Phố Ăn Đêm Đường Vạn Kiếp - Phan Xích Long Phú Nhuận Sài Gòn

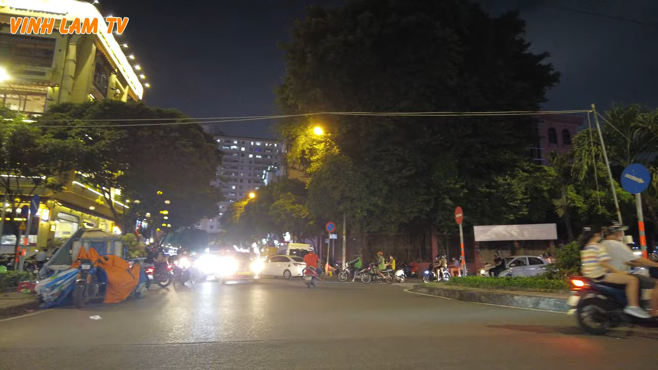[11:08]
À, anh chị và các bạn ở Tân Định ngày xưa nhiều khi chưa có cái khu này,
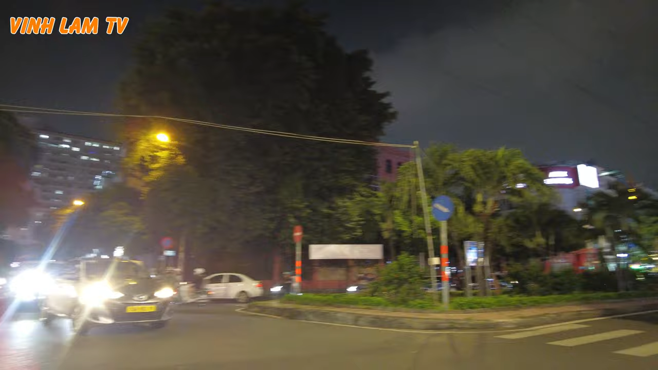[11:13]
nó chưa có sầm uất như thế này. À, nhiều khi bây giờ lâu quá rồi mới về Sài Gòn thì mới hình dung được ha. Không ngờ ở đây đông như vậy, đông vui. À, mấy bữa em có quay cái clip ở Tân Định thì nhận lại rất là nhiều những lượt bình luận của cô chú anh chị,
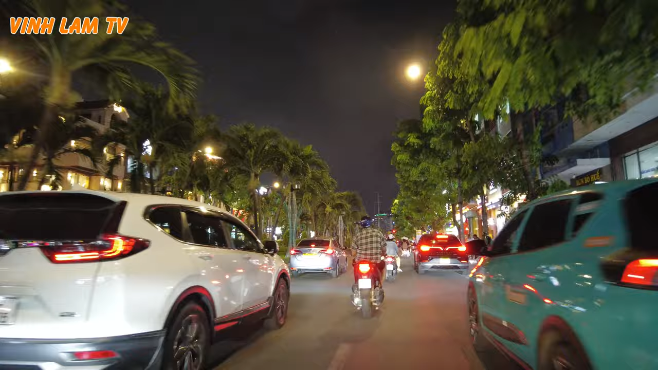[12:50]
À, hồi xưa thì không có phát triển như bây giờ. Rừng. Ở đây khách sạn rất là nhiều luôn á. Anh chị có thể lên Google hoặc là lên bản đồ của Google Maps. Đó, mình có thể xem khách sạn ở đường Phan Xích Long nó dày đặc như thế nào ha. Quán xá quá trời, đông quá trời đông luôn.
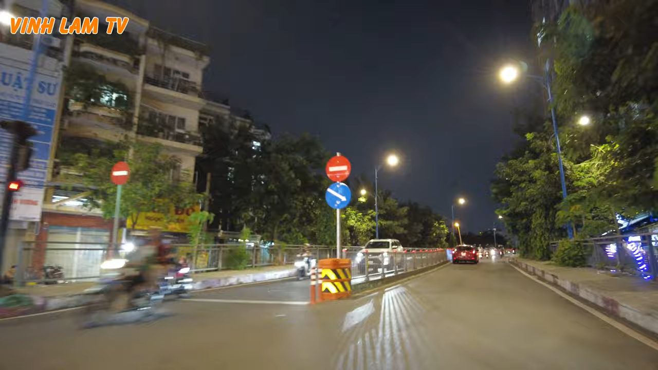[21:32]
Đây là cái cầu Hoàng Hoa Thám nè. Hoàng Hoa Thám đi thẳng qua bên kia là con đường Trần Quang Khải. Và ngày nay cái khu ao rau muống ngày xưa đã không còn. Đó lấy hình ảnh của những ngôi nhà rất là đẹp và dòng kênh Nhiêu Lộc ngày hôm nay chúng ta rất là khác.